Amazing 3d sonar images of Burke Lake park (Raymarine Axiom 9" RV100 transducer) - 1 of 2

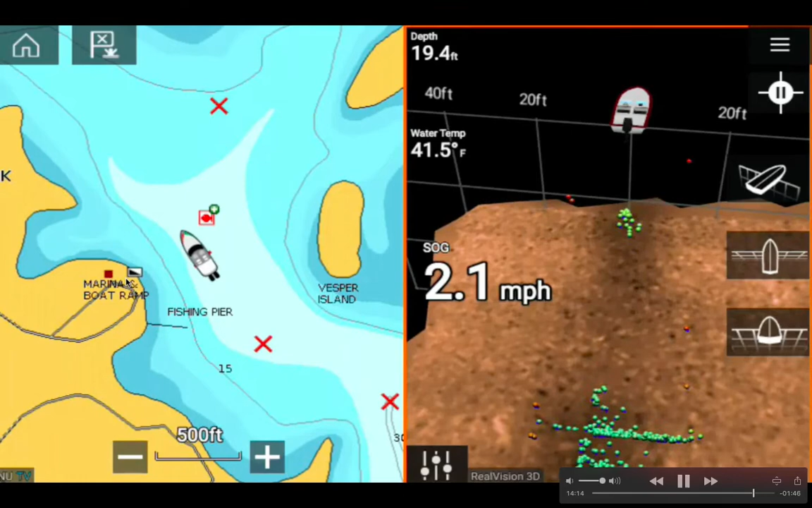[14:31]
On screen: depth 19.4 ft, water 41.5°F, speed 2.1 mph
yeah I must be doing okay I wanted to change it to chart and you know so anyway so we just passed the fishing pier at berk lake here and that's the boat ramp so I'm actually heading to this wake point right here you know so I continue to see fish you know in the back of
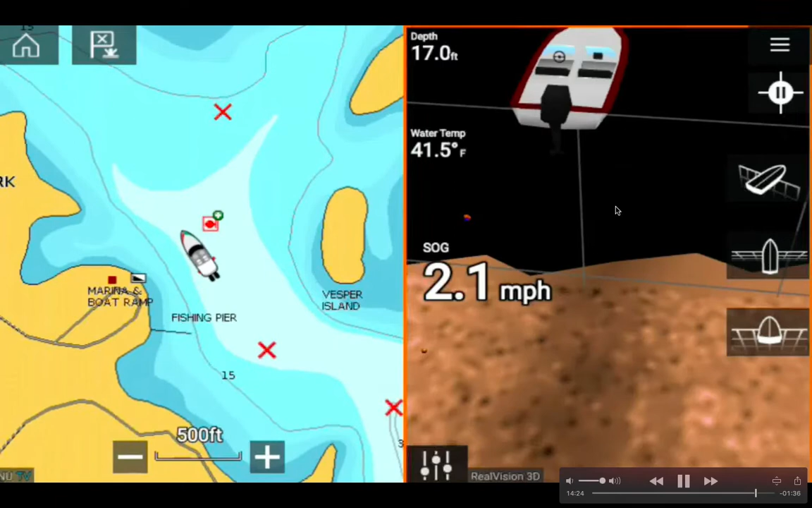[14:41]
On screen: depth 17.0 ft, water 41.5°F, speed 2.1 mph
my kayak or underneath my kayak you can see the yellow dots very deep 16.5 feet you know and the red dots are fish in the shallower area
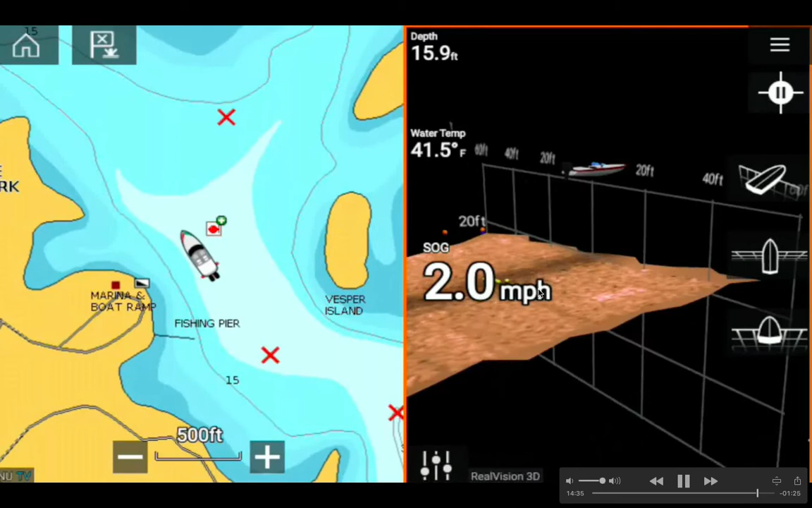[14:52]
On screen: depth 15.9 ft, water 41.5°F, speed 2.0 mph
so I'm you know trying to turn this this this this 3d sonar boat in different direction
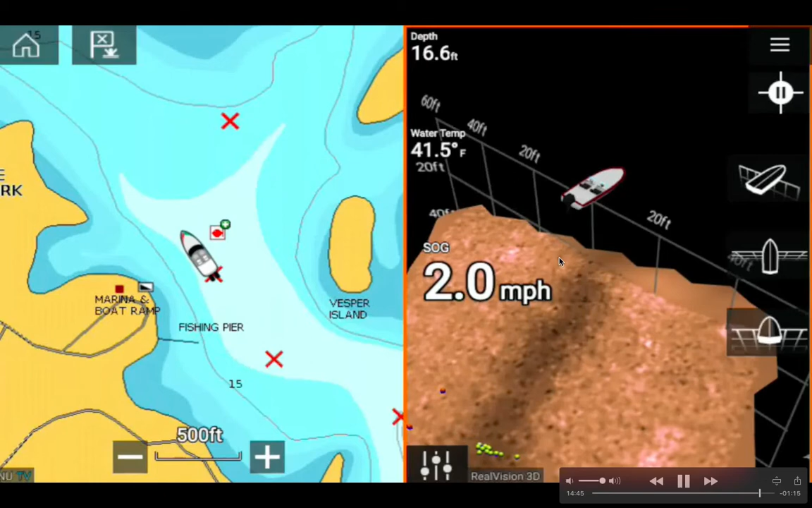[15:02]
On screen: depth 16.6 ft, water 41.5°F, speed 2.0 mph
you know so it's good to have the chart and the 3d sonar side by side because this way you know as you can see over here is nothing you can do so next time you know I next time I'll focus on this area because I we pass here we as you saw with me
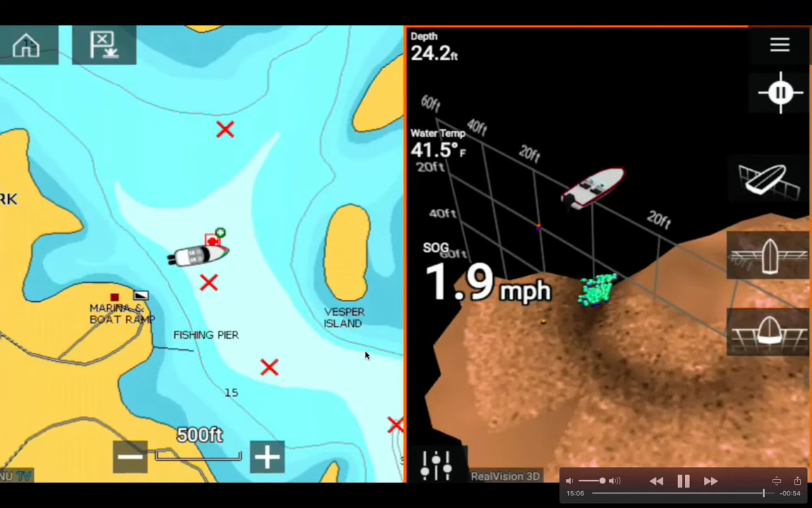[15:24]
On screen: depth 24.2 ft, water 41.5°F, speed 1.9 mph
that we saw a bunch of fish here you know floating one not just in the deep end like these these these blue dots you know so I'm actually
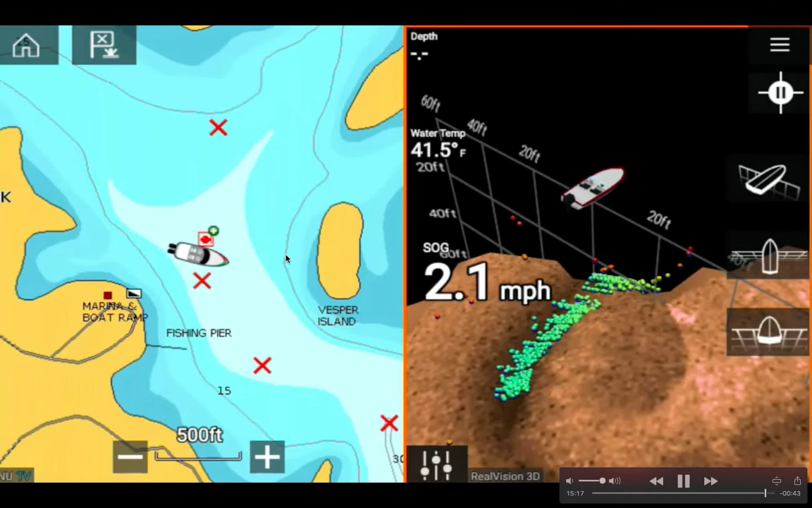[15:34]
On screen: water 41.5°F, speed 2.1 mph
yeah I just lost my depth okay good so this is the game the sensitivity adjustment you know you you press that button then you get the sensitivity